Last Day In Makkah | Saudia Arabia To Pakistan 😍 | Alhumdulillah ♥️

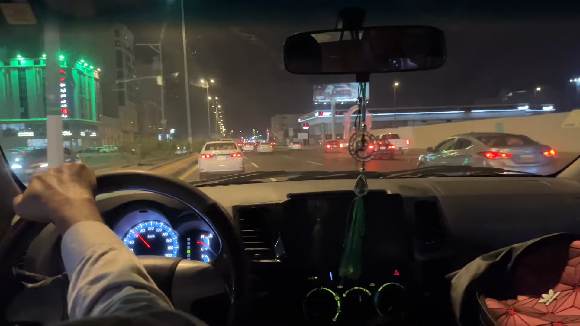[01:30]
तो अब मक्का से जा रहे हैं अब जद्दा की तरफ हम।